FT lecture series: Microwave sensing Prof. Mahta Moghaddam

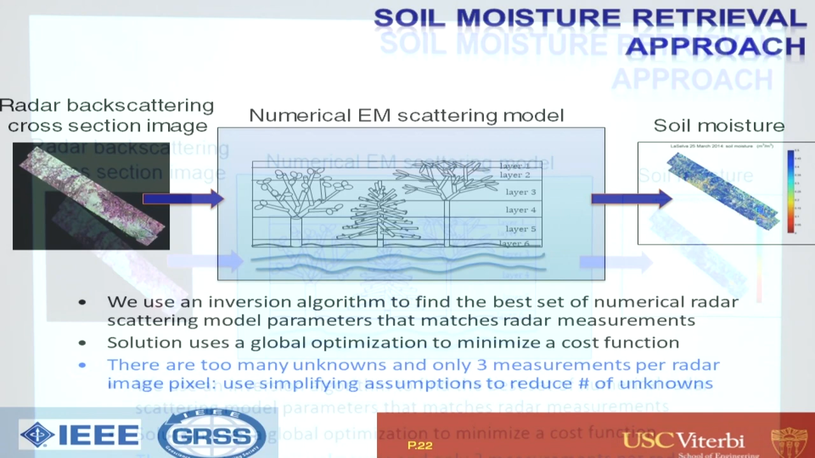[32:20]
from the radar imagery okay uh the slant is basically whichever way the the orientation of the flight path is uh
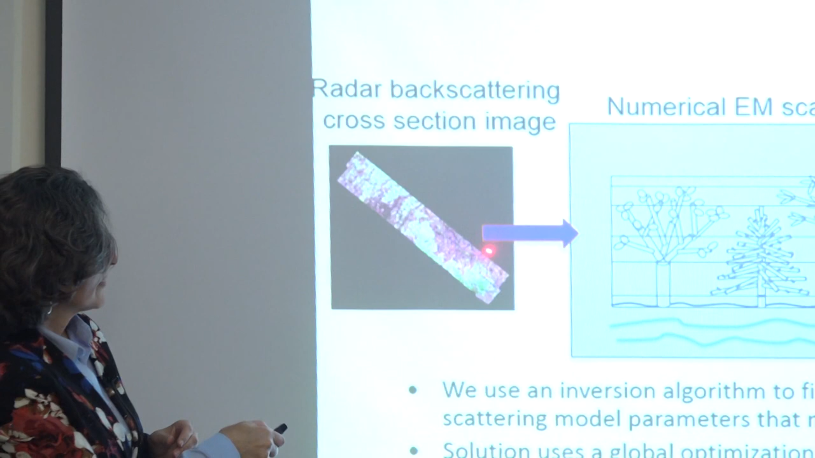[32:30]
so we collect the data we send it through this conglomerate
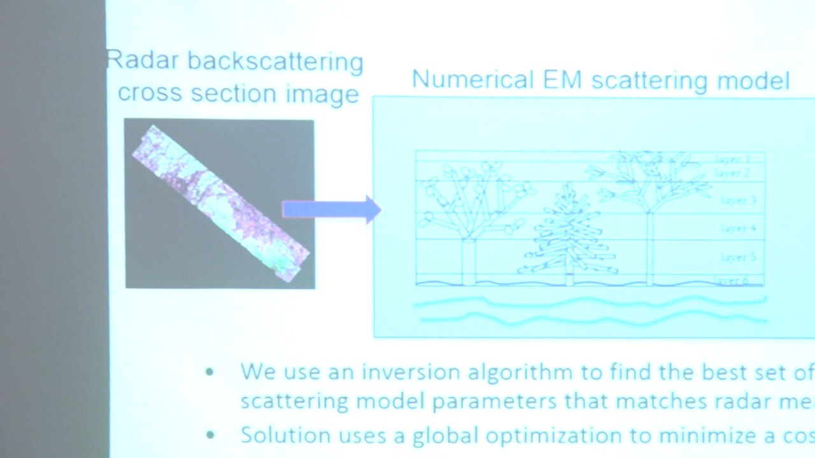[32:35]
basically the sausage maker i want to call it right so it's it's that complicated uh radar scattering model that that you know has been developed over the years